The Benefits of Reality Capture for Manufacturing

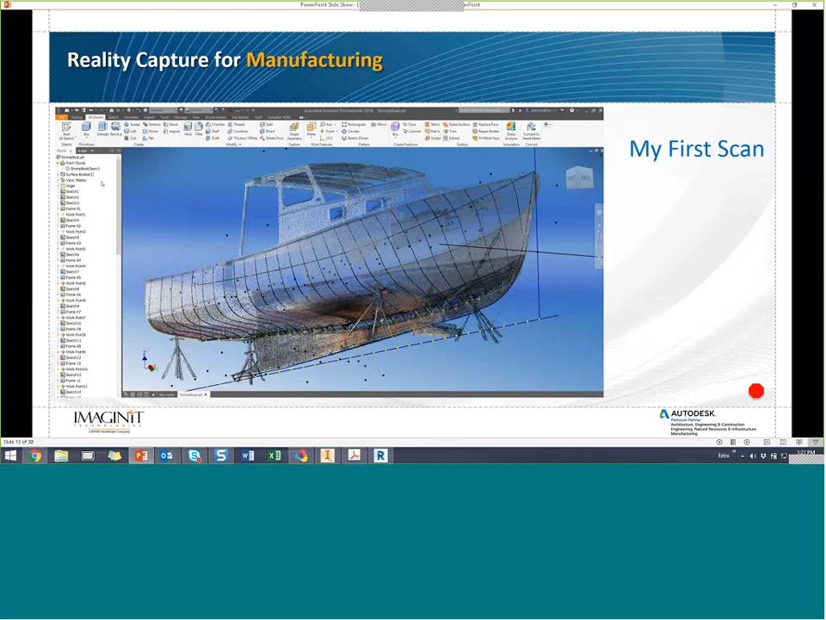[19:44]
And we got a chance to use that. Jeff Bowers is one of our reality capture experts. He took me out on-site. And I'll share with you real quick. I don't mind.
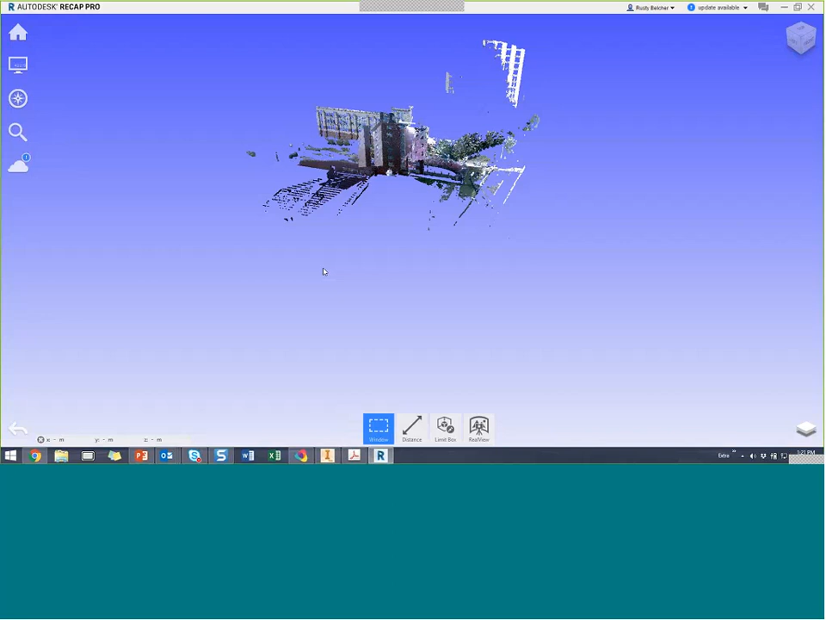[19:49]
I've got my ReCAP application open here. This is the first scan Jeff did with me.
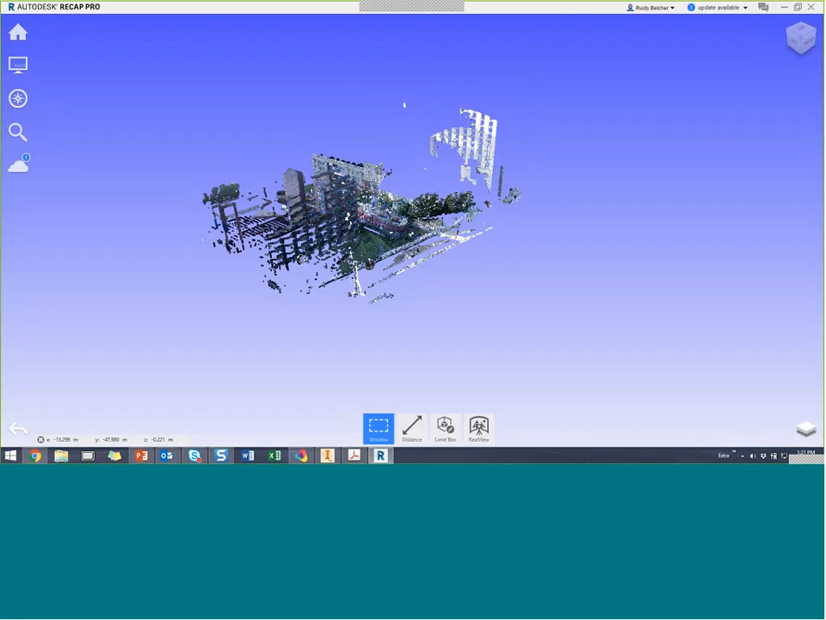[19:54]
I'm still a shipbuilder at heart. So I've got Autodesk ReCAP here.
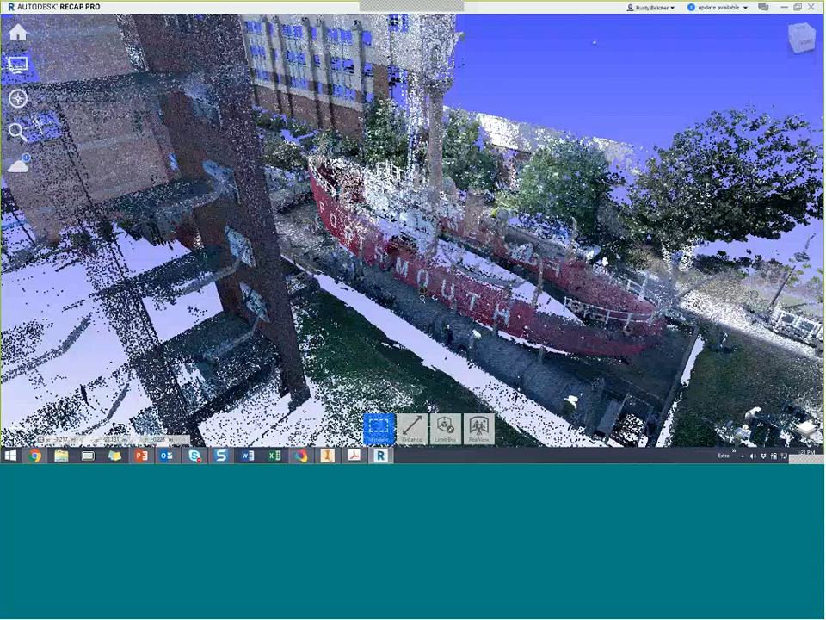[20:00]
And we went over to Portsmouth, Virginia, where there is a park right up beside the river.
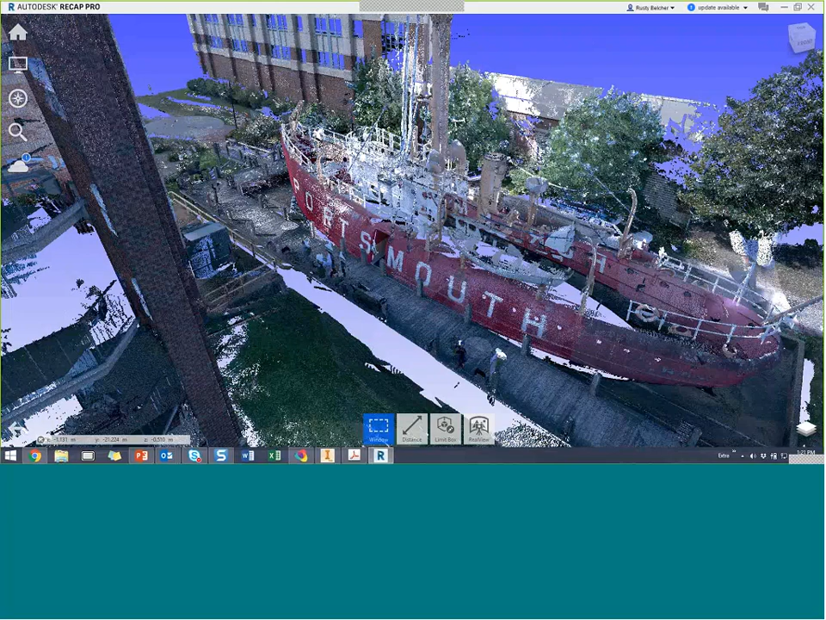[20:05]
And they have what's called a light ship. This is a floating lighthouse.
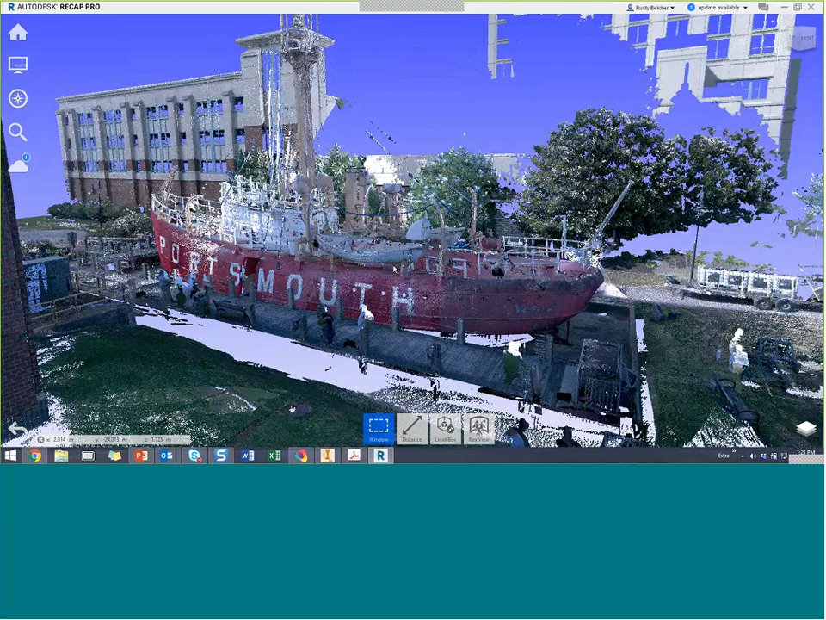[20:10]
It used to be a floating lighthouse. It's a ship that was meant to put out into the bay and act as a lighthouse. It's kind of a famous light ship.
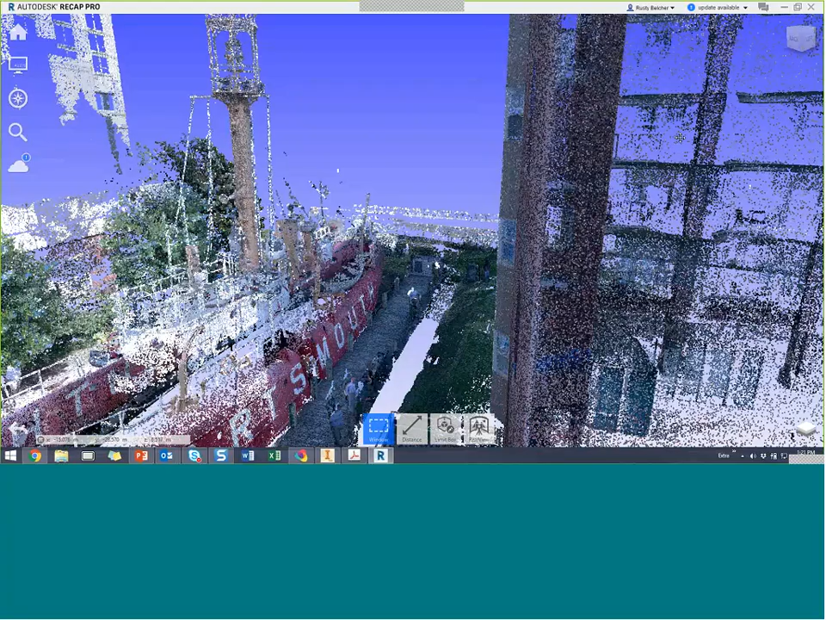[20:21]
It's actually a pretty nice one. But it's in a park right now. And it was a perfect scan for us to go out and practice.
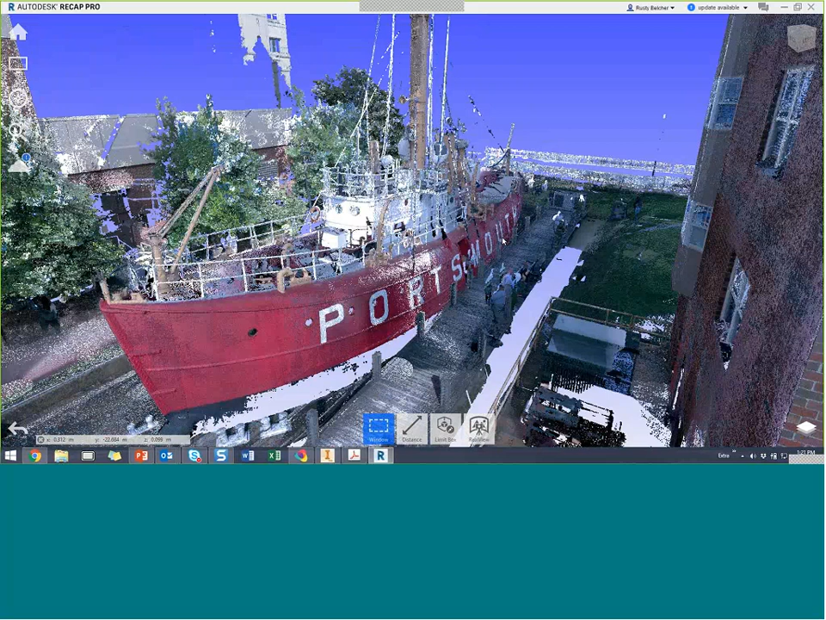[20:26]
And you can see, if I zoom out a little bit here,
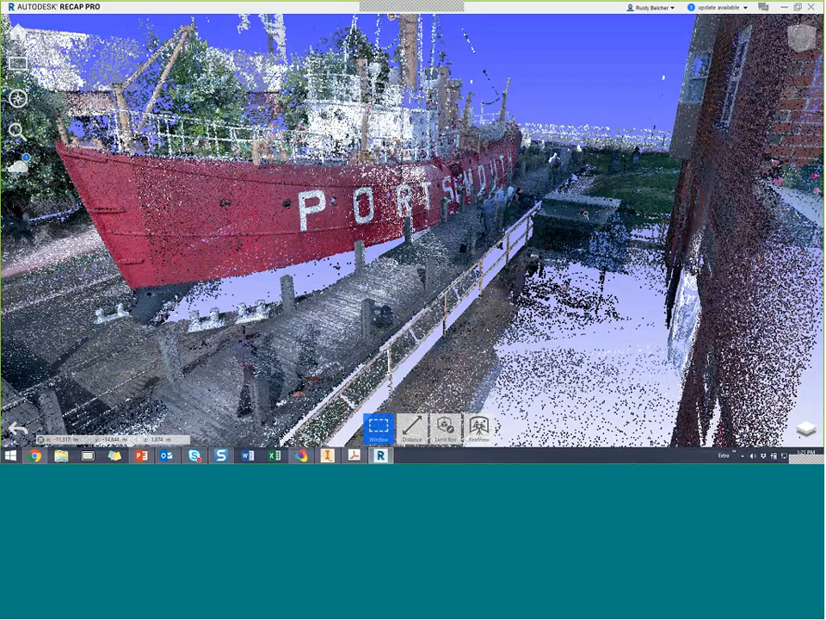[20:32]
let me turn on the mirror balls,
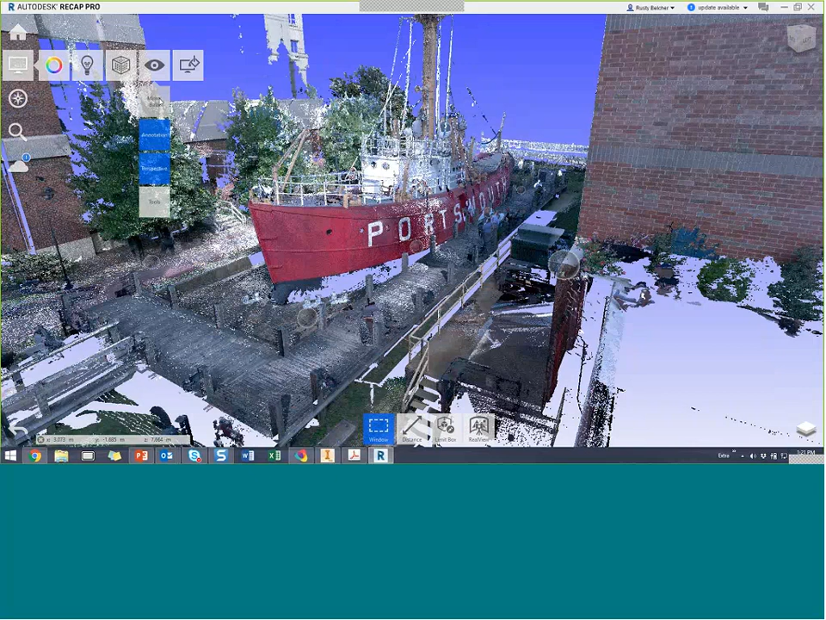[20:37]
you can actually see the river off in the background.
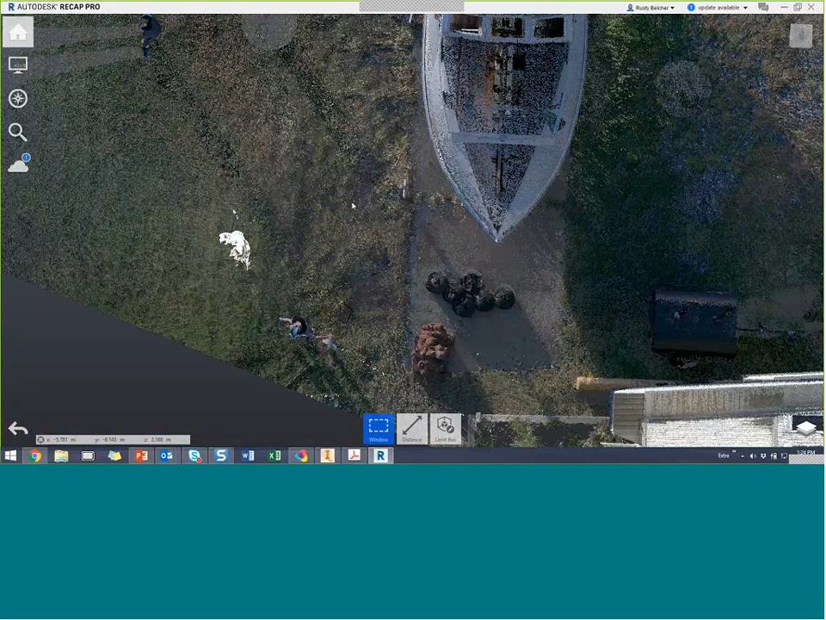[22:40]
And I went up to the restaurant. The restaurant's closed for the season.
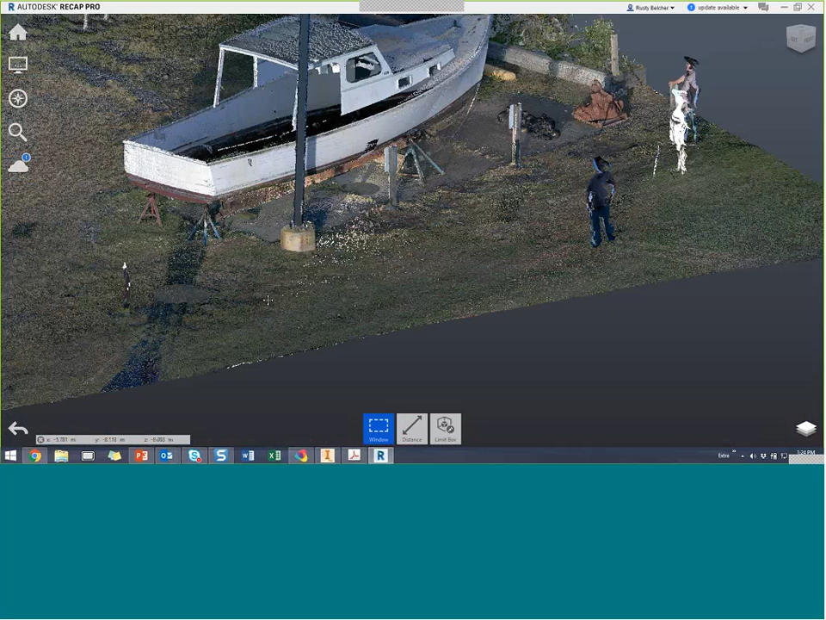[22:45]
And the owner is working on a shrimp boat out behind the restaurant.
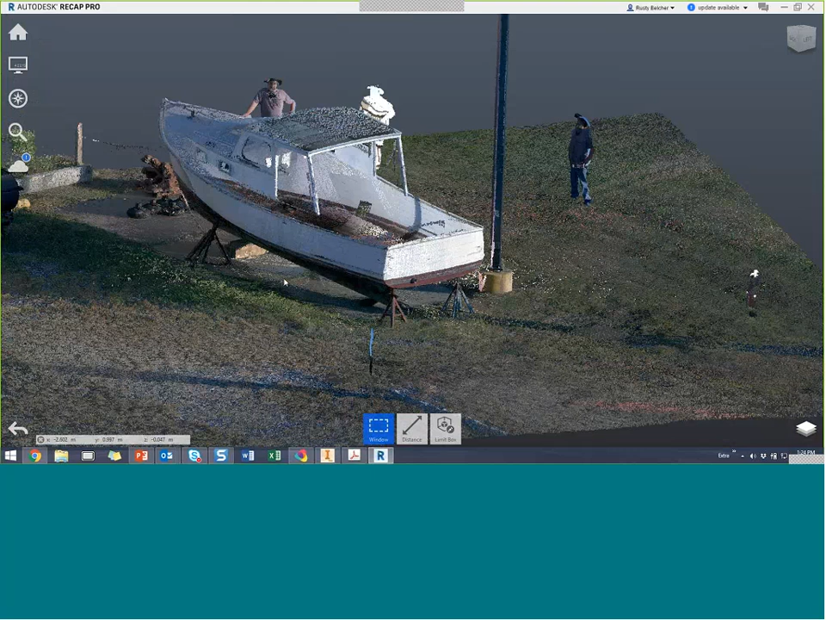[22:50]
So right in the parking lot of the restaurant. And I got a chance to set up and scan the shrimp boat. This is the very first scan I ever did on my own right after training.
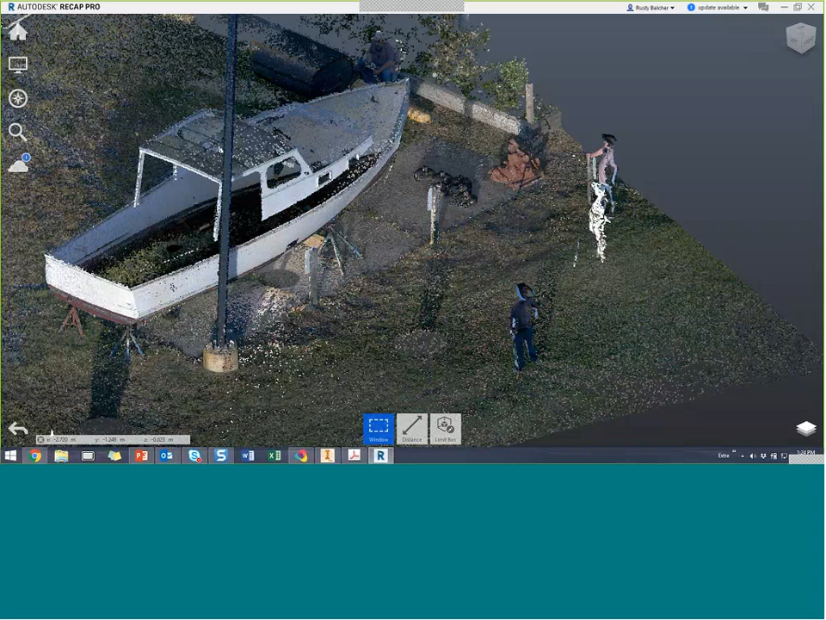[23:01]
And the scan, it turned out really good. I was really surprised at the fidelity of the scan, how clean it was.
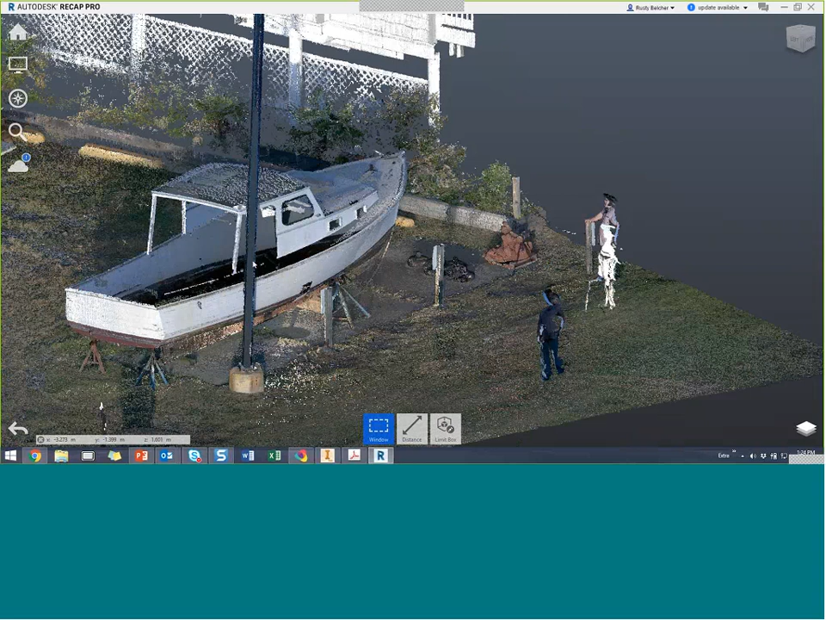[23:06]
And I'm going to jump over into Inventor for a minute.